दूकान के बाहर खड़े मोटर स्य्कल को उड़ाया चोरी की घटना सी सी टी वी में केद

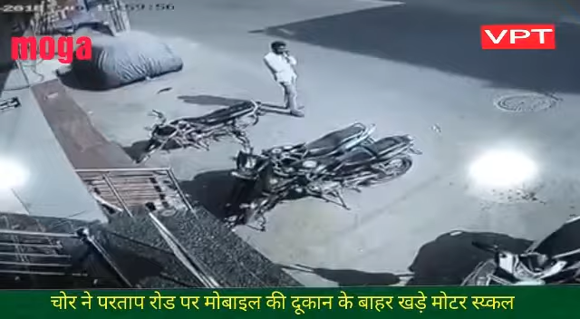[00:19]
मोगा में 4 बजे के करीब पुलिस शहर में निकाल रही थी गश्त और उसी समय चोर ने प्रताप रोड पर मोबाइल की दुकान के बाहर खड़े मोटरसाइकिल को उड़ाया।